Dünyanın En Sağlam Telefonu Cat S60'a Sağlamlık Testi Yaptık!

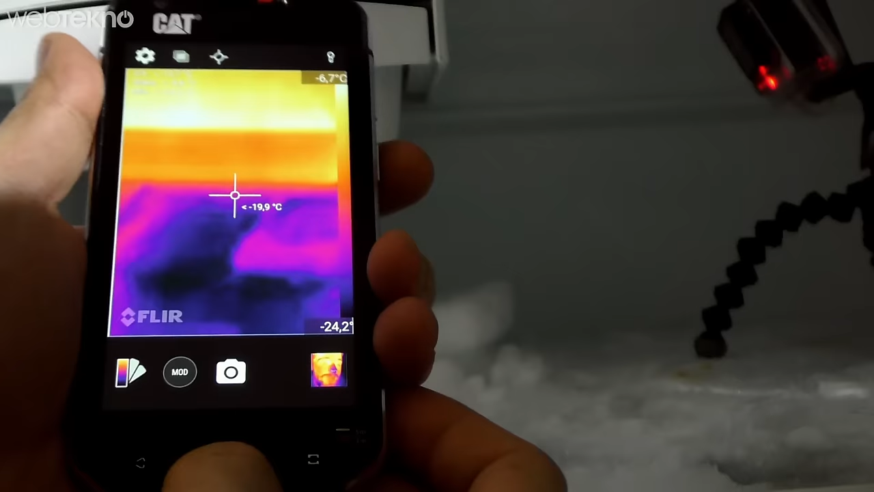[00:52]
On screen: spot -19.9°C, scale top -6.7°C
Biz CAT S60'ın termal kamerası sayesinde buzluğumuzun X20-X25 arasında olduğunu gördük.
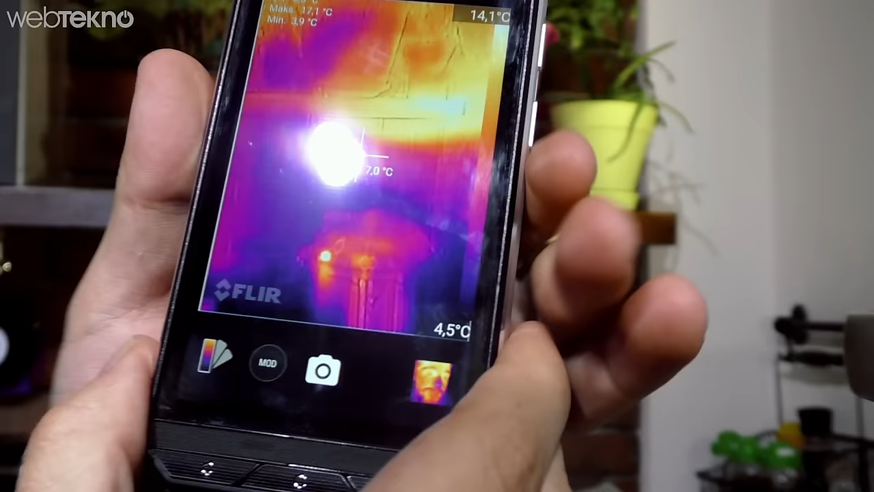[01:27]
Ama çalışmasında gördüğünüz gibi herhangi bir sorun yok. Termal kamerası bile cayı cayı çalışmaya devam ediyor.